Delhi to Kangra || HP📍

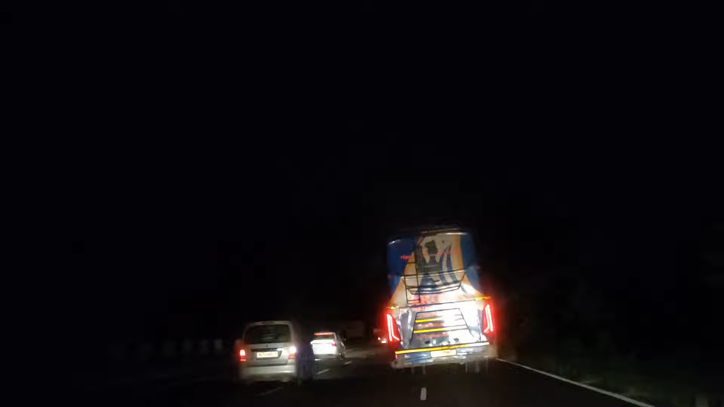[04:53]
तो इस बस को देखो कहा है चल गी है एक साड़ नीचे को एक साड़ ऊपर को अले हाद टेड़ी चल रही है बस